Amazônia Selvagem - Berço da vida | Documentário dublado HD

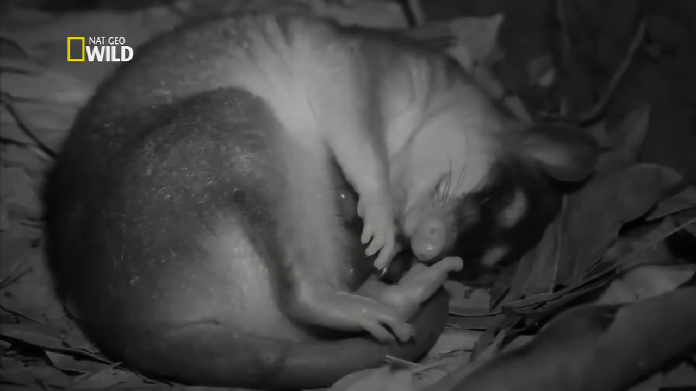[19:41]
Criaturas que se escondem durante o dia.
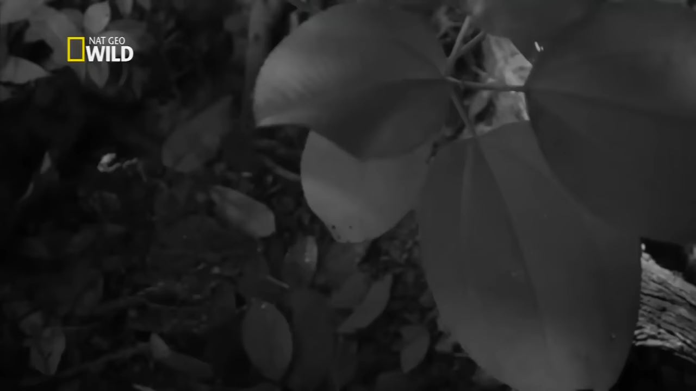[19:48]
E há diferentes frutas para serem encontradas e consumidas.
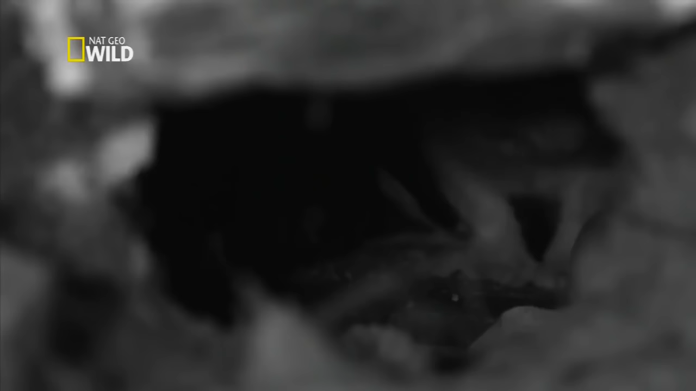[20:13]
Ela é um onívoro uma generalista
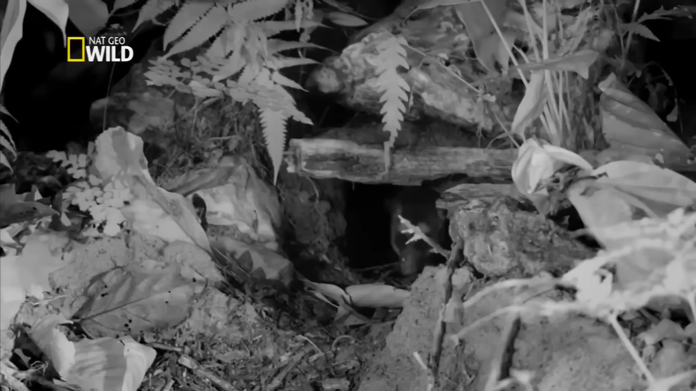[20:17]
e usa seu olfato para encontrar alimento no mundo escuro.
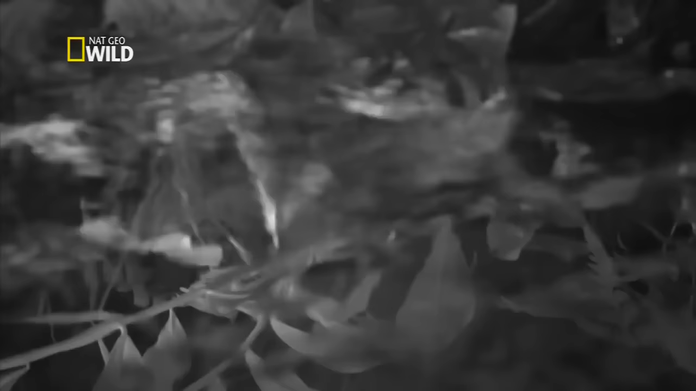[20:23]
mas ela precisa competir com morcegos frugívoros.
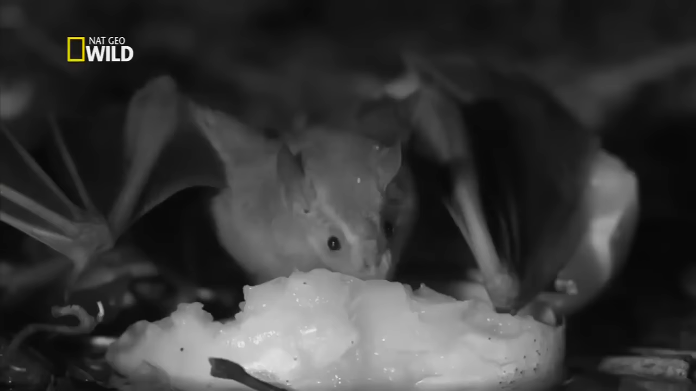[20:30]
Uma fruta deste tamanho é uma atração irresistível.
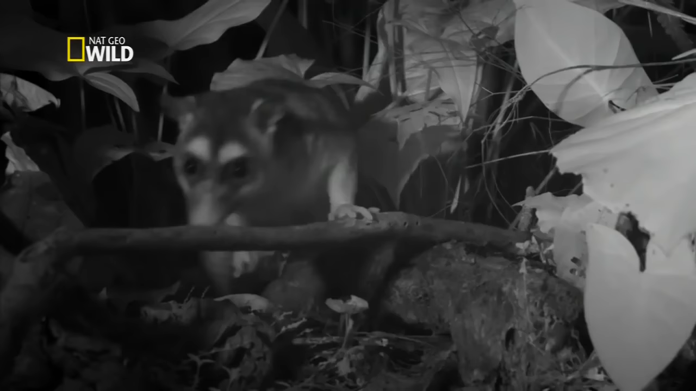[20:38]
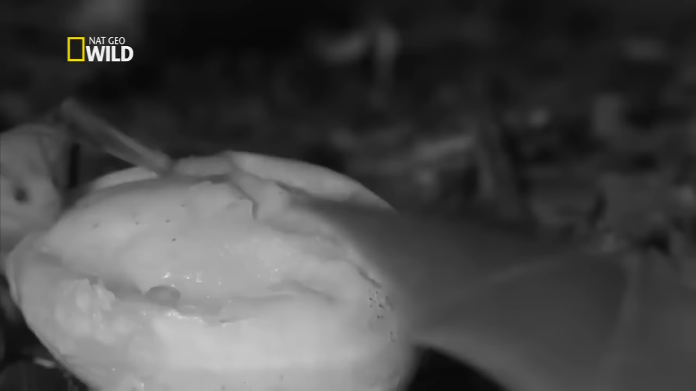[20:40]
A cuíca precisa agir rápido se quiser afastar os morcegos famintos. Eles estão concentrados em se alimentar mas precisam ter cuidado com a cuíca.
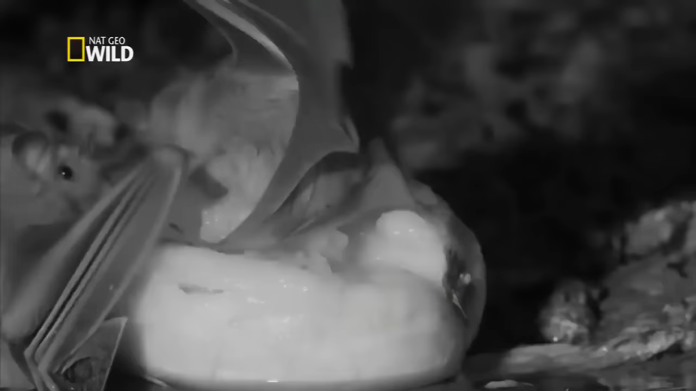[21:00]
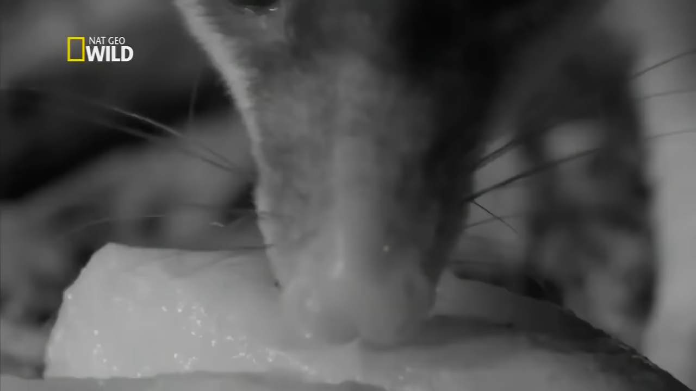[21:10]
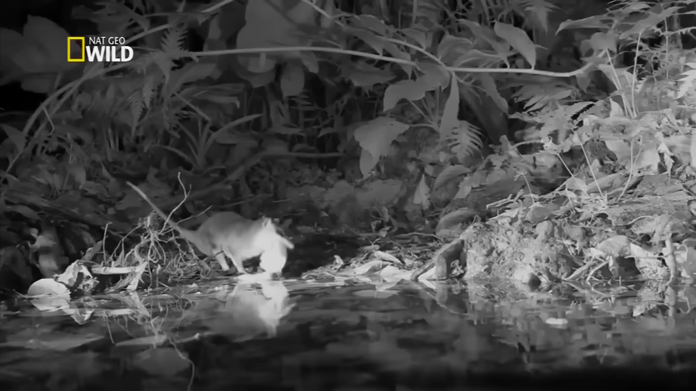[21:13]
a atração das frutas no solo é tanta que quando a cuíca vai embora os morcegos retornam.
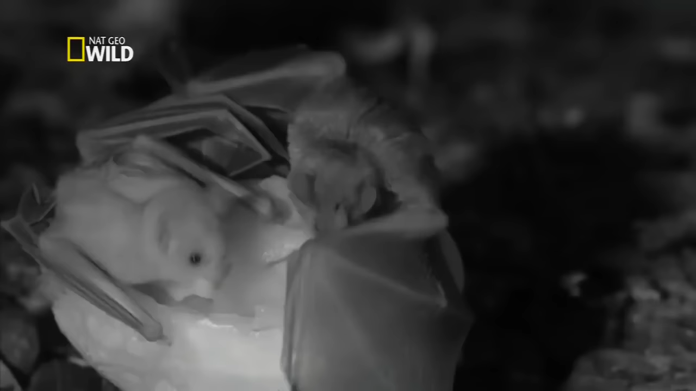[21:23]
Eles estão distraídos com o frenesi da alimentação e não percebem que a cuíca voltou.